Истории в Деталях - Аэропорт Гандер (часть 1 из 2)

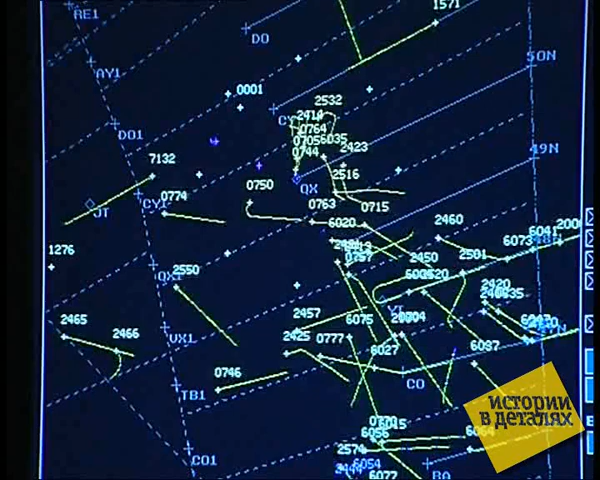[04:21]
ДИНАМИЧНАЯ МУЗЫКА Эта картинка сейчас учебное пособие для диспетчеров-новичков.
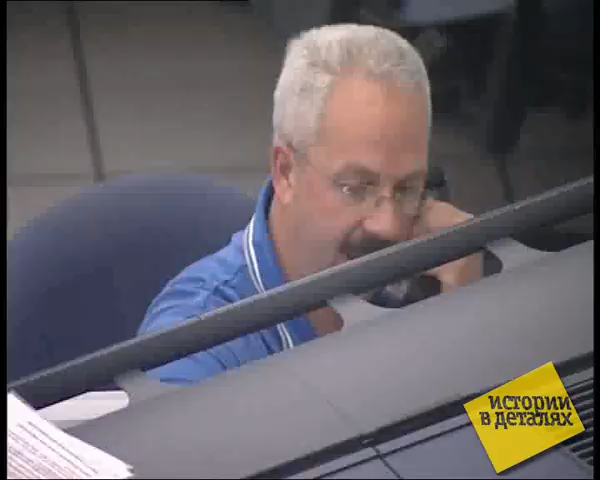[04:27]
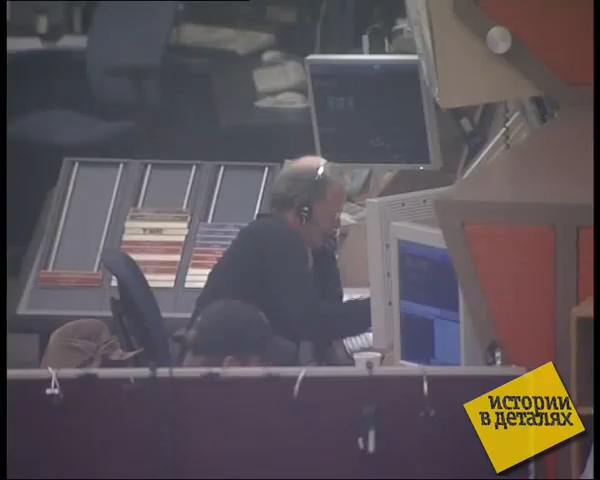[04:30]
Как за два часа посадить на одну небольшую взлетную
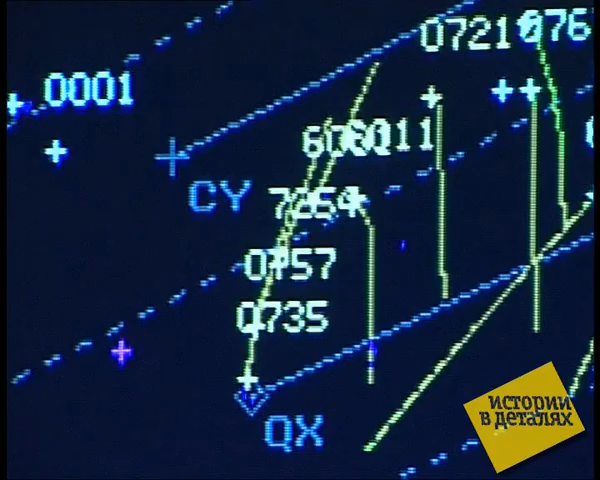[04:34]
полосу аэропорта Гандер стаю трансконтинентальных Боингов и Эрбасов, летевших тогда в самое пекло американской трагедии.